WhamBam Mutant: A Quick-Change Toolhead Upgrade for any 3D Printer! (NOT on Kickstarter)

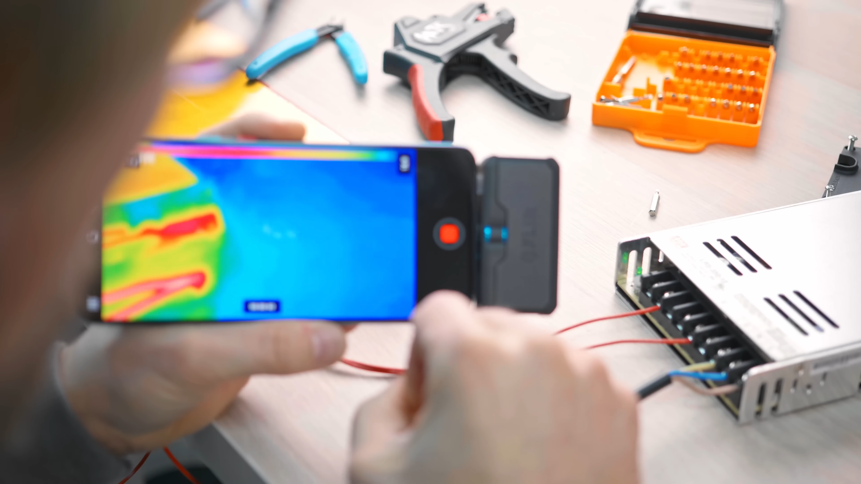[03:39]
Now the mutant's parts actually seemed totally fine,
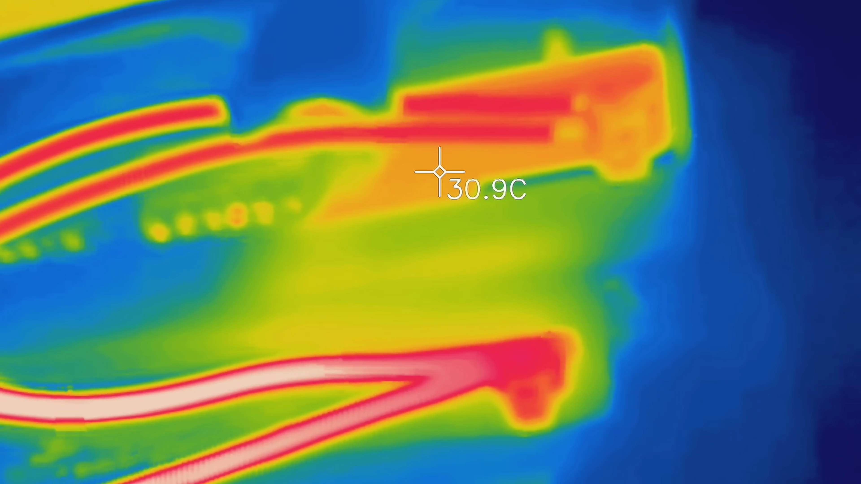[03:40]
On screen: spot 30.9°C
but because the terminals are so tiny,
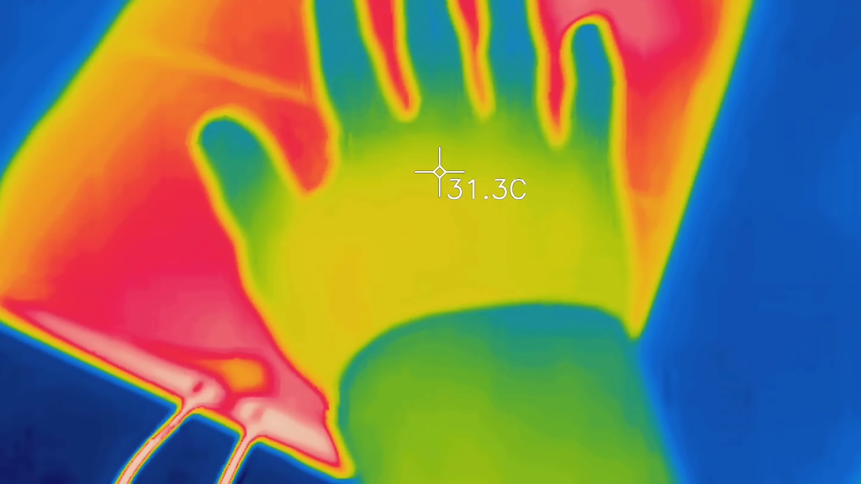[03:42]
On screen: spot 31.3°C
you can only use fairly thin wiring,
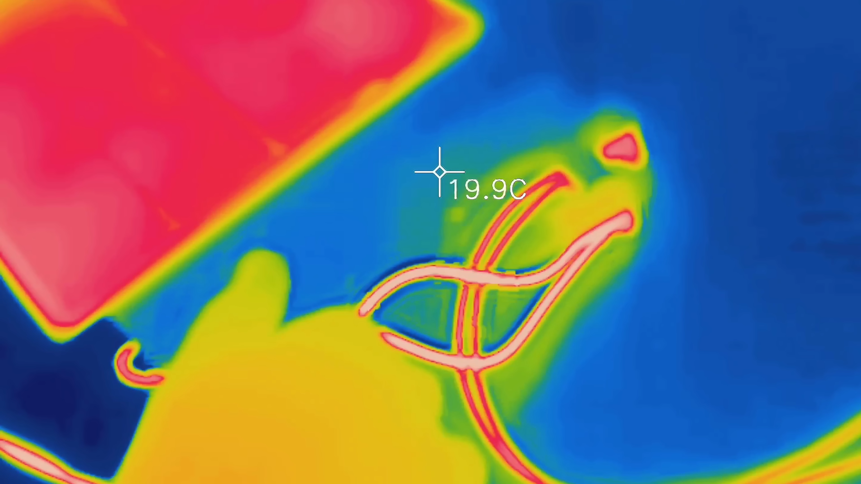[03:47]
On screen: spot 19.9°C
which will in turn heat up much more than everything else in the system,